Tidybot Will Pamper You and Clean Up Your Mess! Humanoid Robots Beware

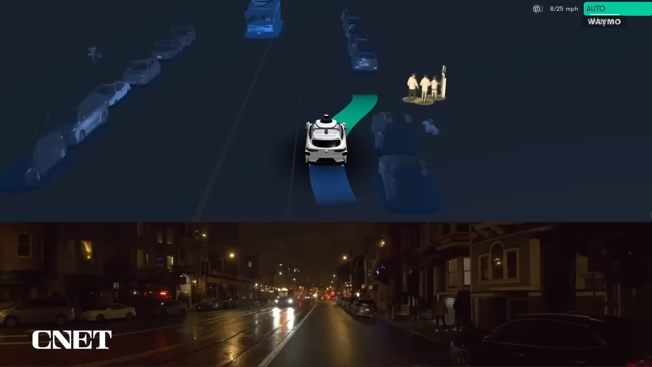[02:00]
Autonomous cars already have this technology to just like navigate around spaces. So that could be something that is implemented on Tidybot already.